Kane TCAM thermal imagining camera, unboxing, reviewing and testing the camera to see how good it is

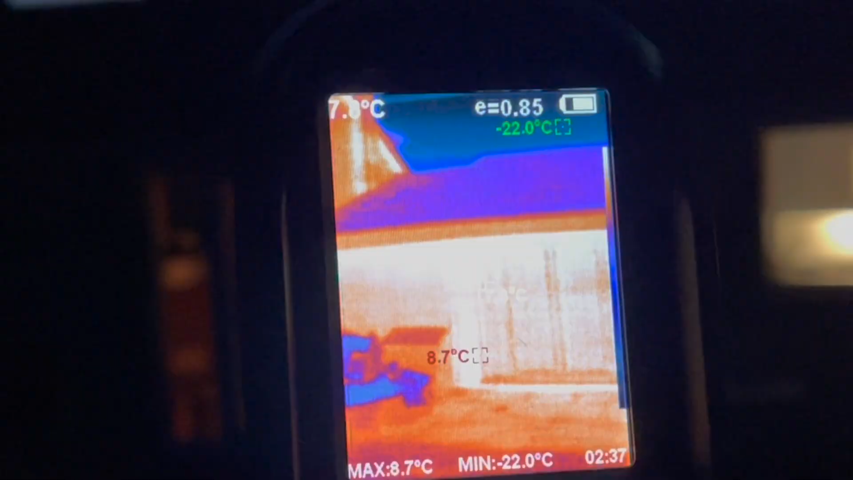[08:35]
On screen: max 8.7°C, min -22.0°C
And you can see the wall temperatures are
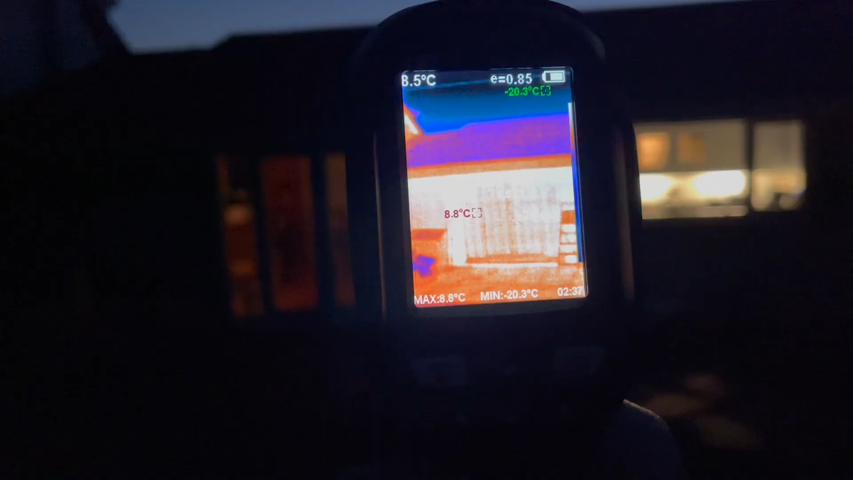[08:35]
On screen: max 8.8°C, min -20.3°C
still pretty much the same as what they were before we turned the heating on.
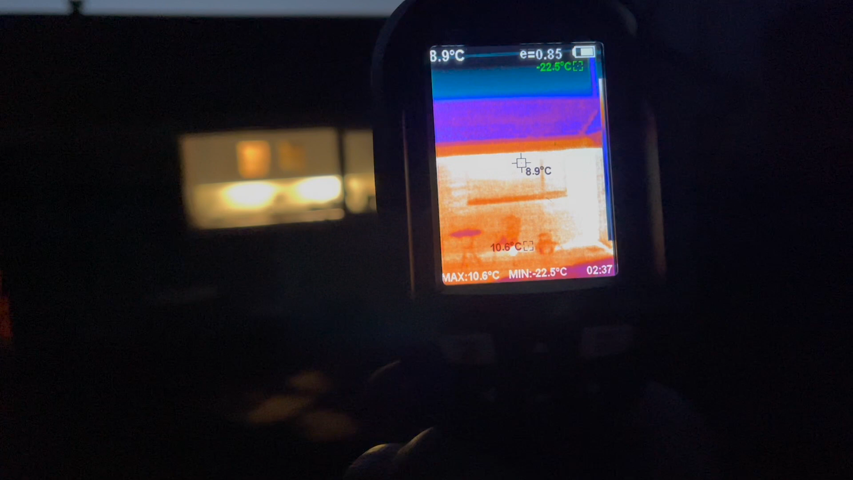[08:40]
On screen: spot 8.9°C, max 10.6°C, min -22.5°C
Heating's been on for about, I don't know, 45 minutes now.
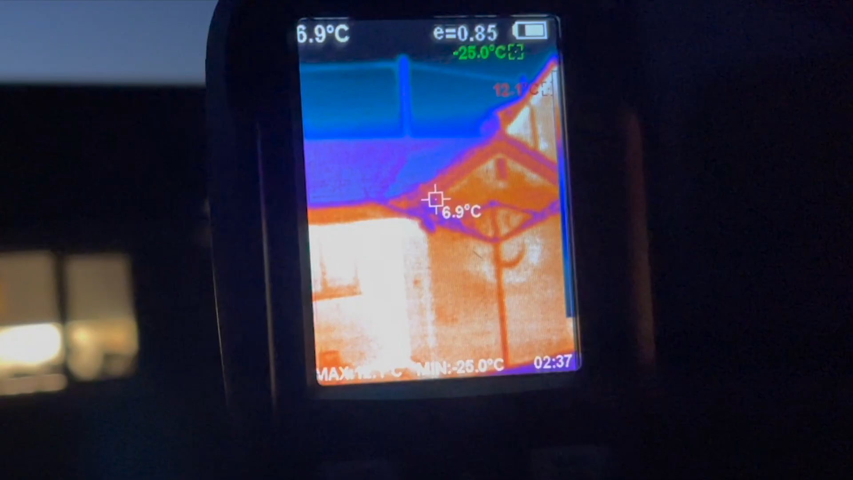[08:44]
On screen: spot 6.9°C, min -25.0°C
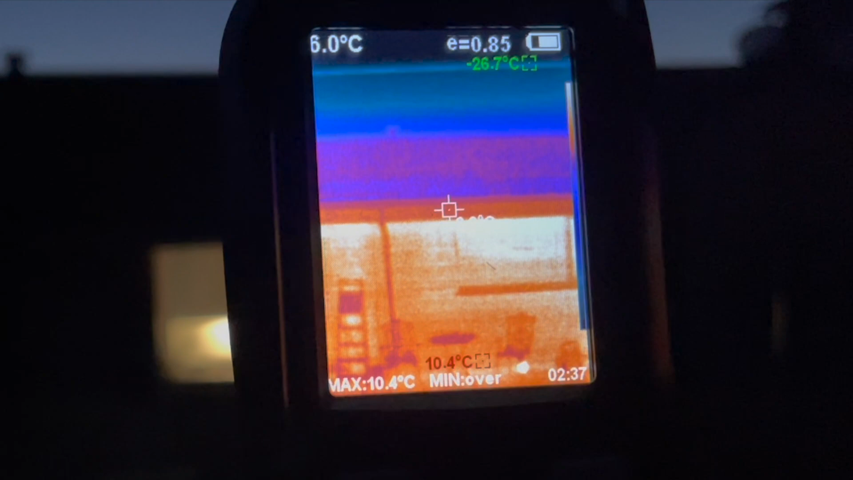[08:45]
On screen: max 10.4°C
And we've still got this wall temperature of about 8 degrees. And then the roof temperature saying is 4.5 degrees.
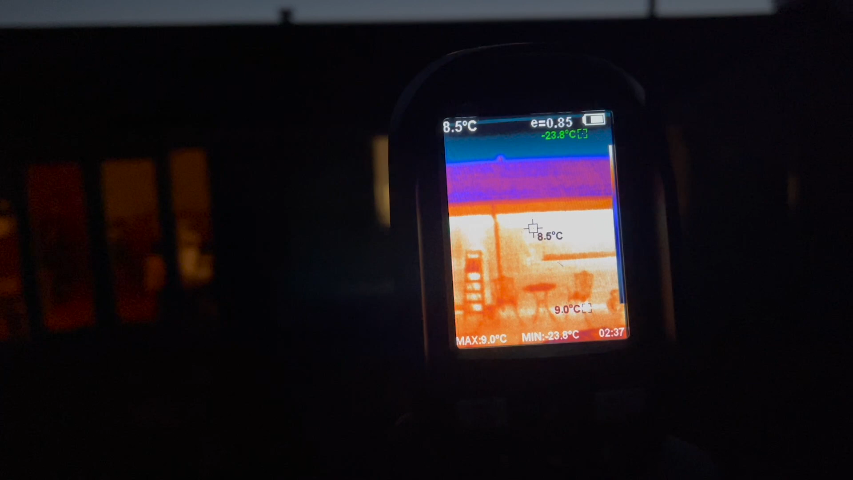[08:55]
On screen: spot 8.5°C, max 9.0°C, min -23.8°C
So that's how you can use this camera to see whether you're losing lots of heat or not through your house.
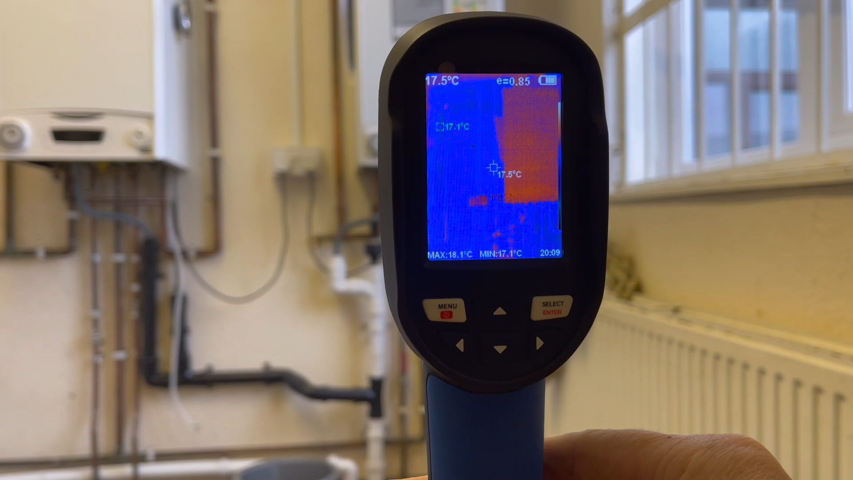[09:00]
On screen: spot 17.5°C, max 18.1°C, min 17.1°C
Now, if we want to take a picture and store it,
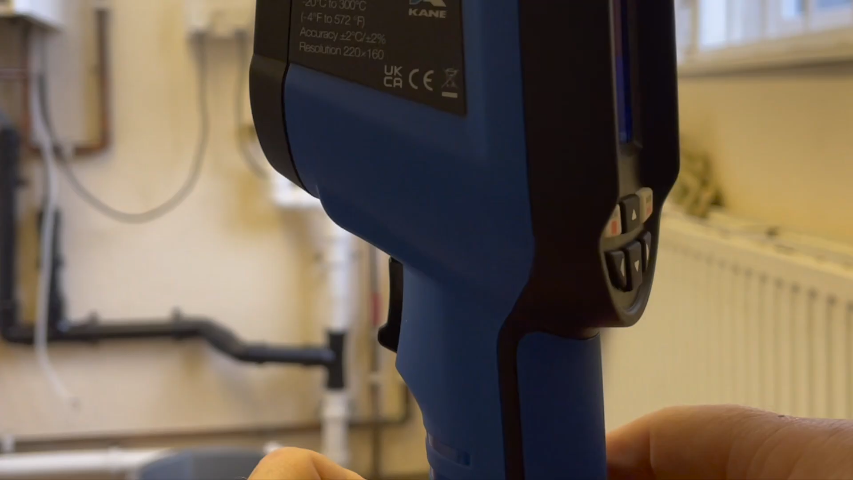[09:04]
all we have to do is press this trigger here and it will take the picture.
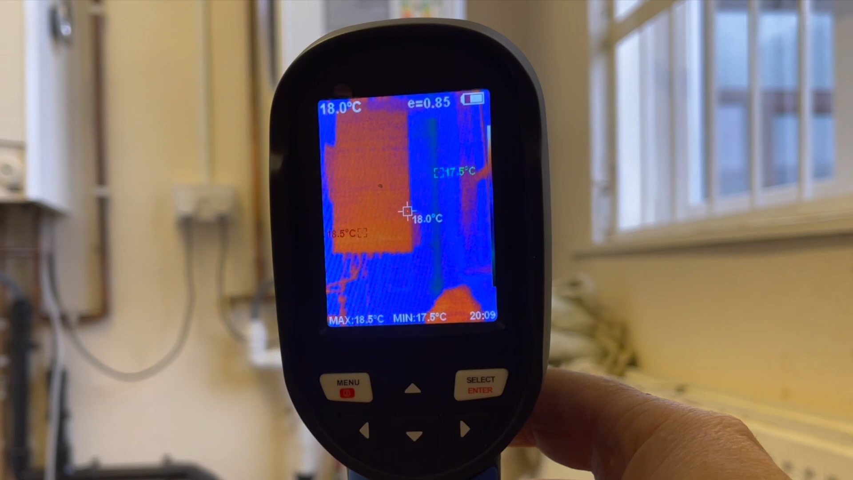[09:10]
On screen: spot 18.0°C, max 18.5°C, min 17.5°C
So we've got a boiler in front of us. Take a picture of it, pressing the trigger.
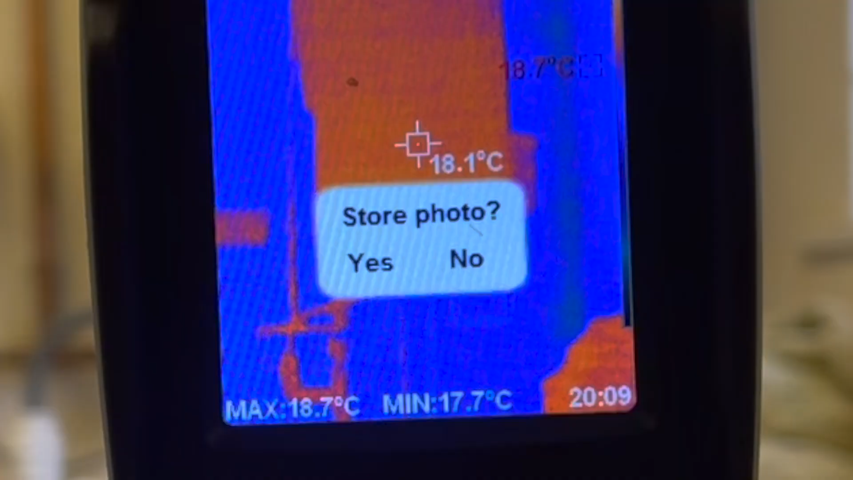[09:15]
On screen: spot 18.1°C, max 18.7°C, min 17.7°C
It now asks us, do we want to save it?
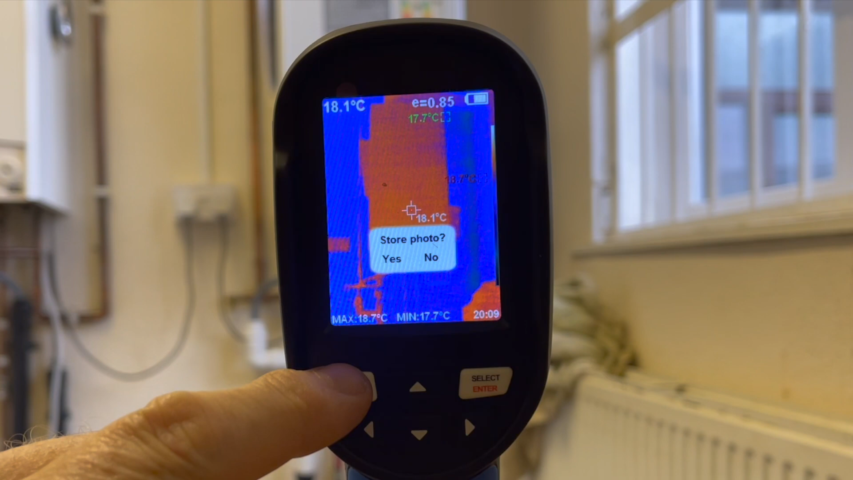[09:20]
On screen: spot 18.1°C, max 18.7°C, min 17.7°C
So we need to press this side for yes, this side for no. So we press this side. It now saves it.
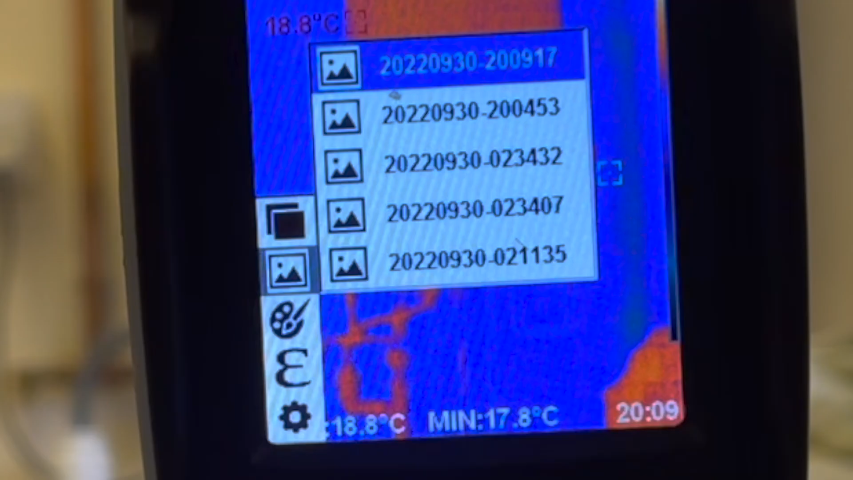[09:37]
On screen: min 17.8°C
We can now see it's at the top picture.
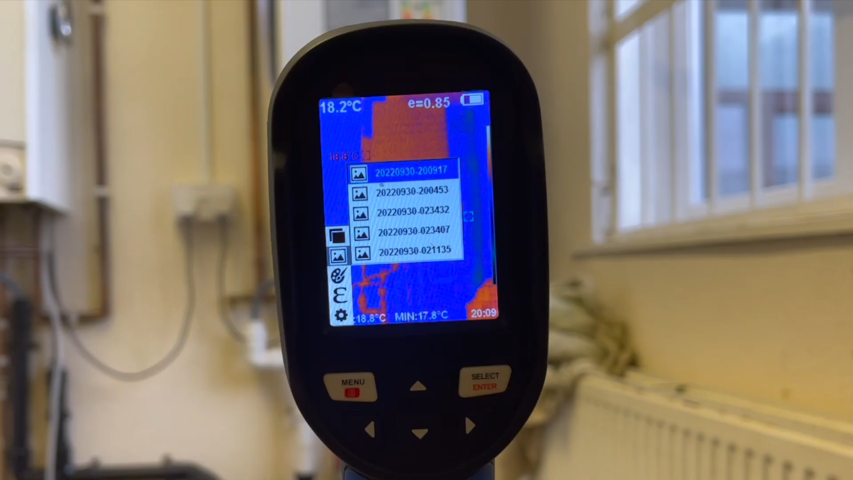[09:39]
On screen: spot 18.2°C, min 17.8°C
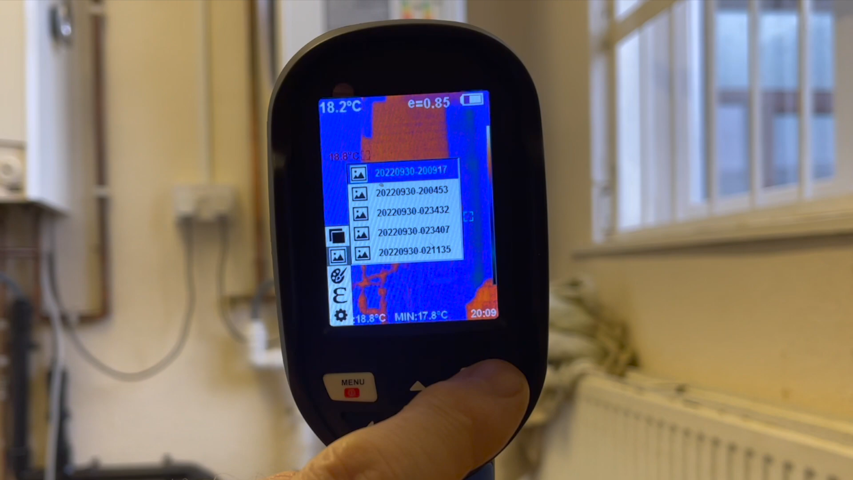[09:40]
On screen: min 17.8°C
We press the select button and there's our picture.
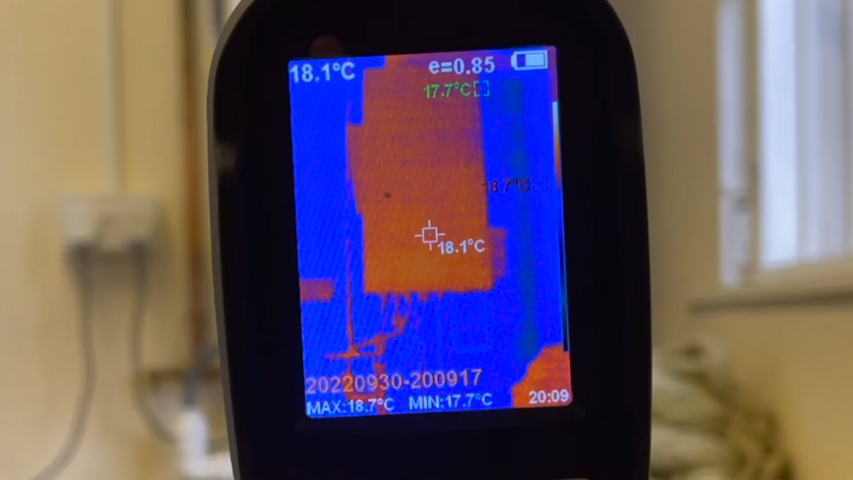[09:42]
On screen: spot 18.1°C, max 18.7°C, min 17.7°C
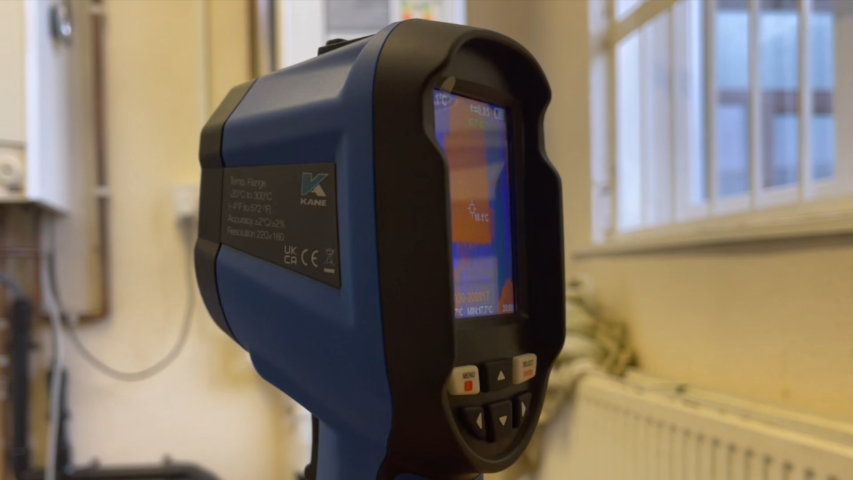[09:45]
You can tell it's the picture because if I move it around, it doesn't change. And if we want to scroll through the pictures we've got, we can press this arrow here. A nice picture of Liam.
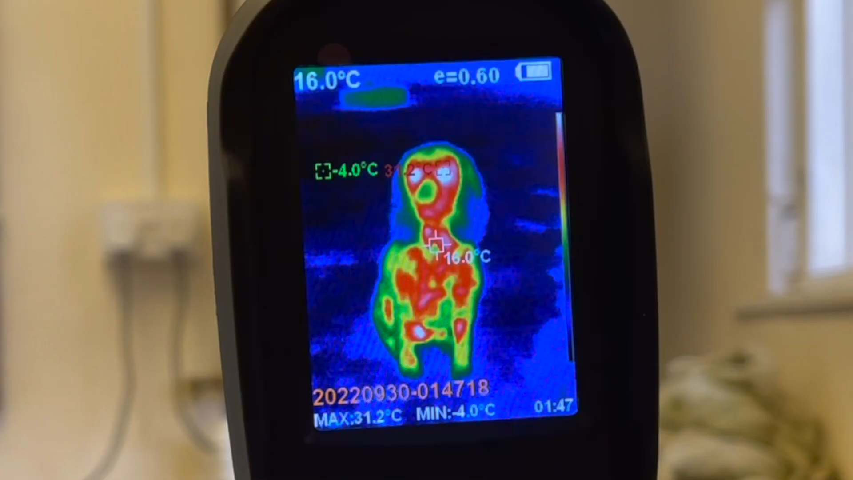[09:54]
On screen: spot 16.0°C, max 31.2°C, min -4.0°C
Rosie. She'd always get on the act. There's me. And there's Tommyblood.
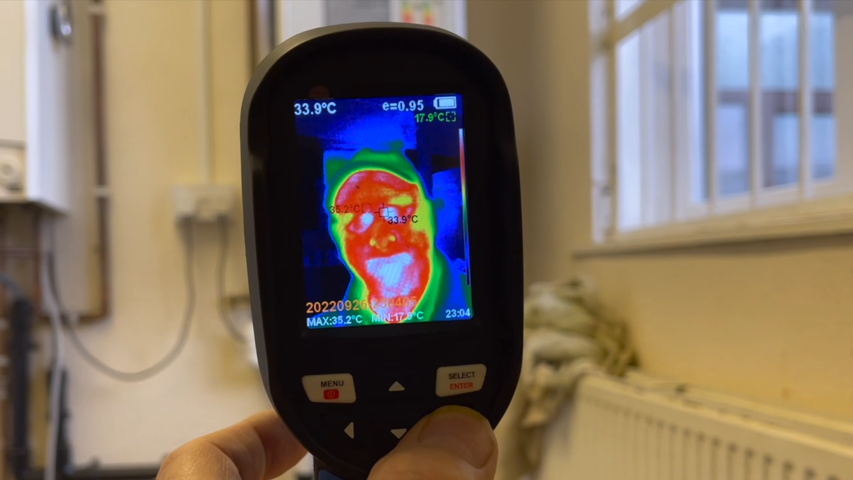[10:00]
On screen: spot 33.9°C, max 35.2°C
No, that's Tommyblood. That one's me. That's me.
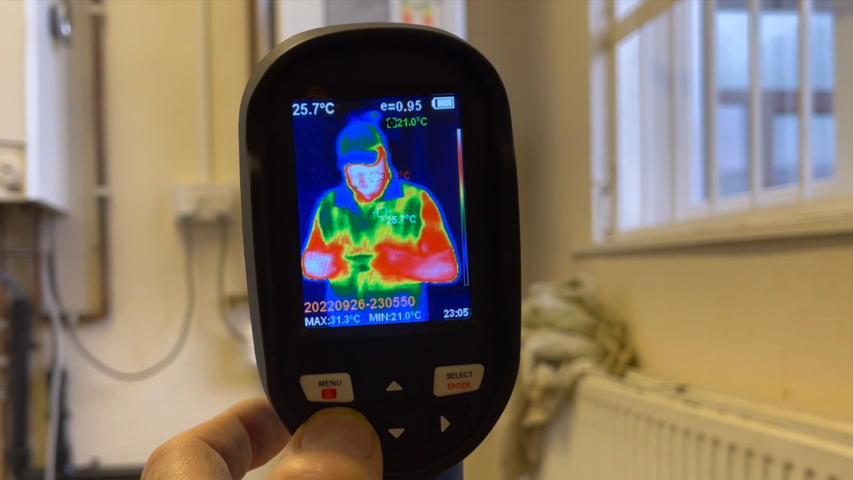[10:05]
On screen: spot 25.7°C, max 31.3°C, min 21.0°C
And you can scroll back through your pictures and you've already seen how we get the pictures off.
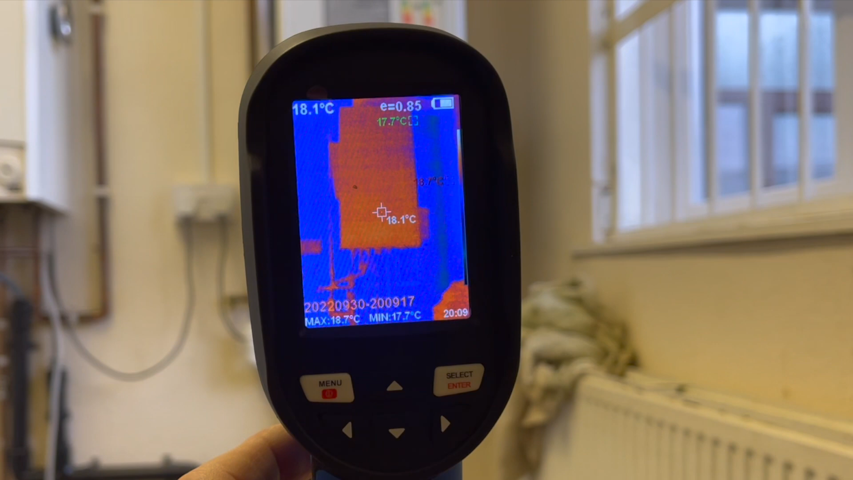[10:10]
On screen: spot 18.1°C, max 18.7°C, min 17.7°C
So to come out of the pictures, we press that.